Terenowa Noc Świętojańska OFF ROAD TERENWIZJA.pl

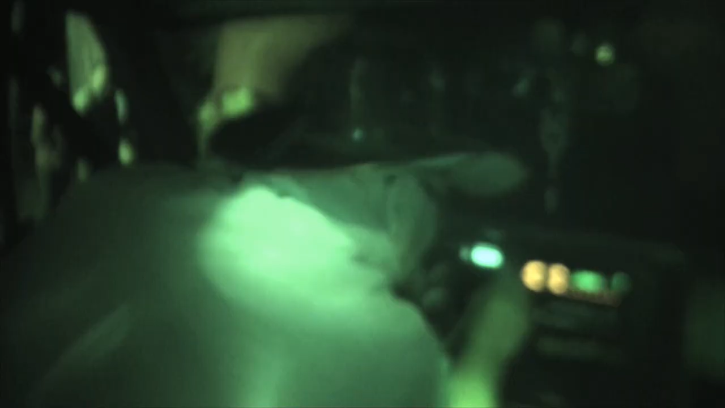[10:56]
Ale to się stało, że ta szyba z przodu jest tłuczona przed... A, bo się przewróci samochód.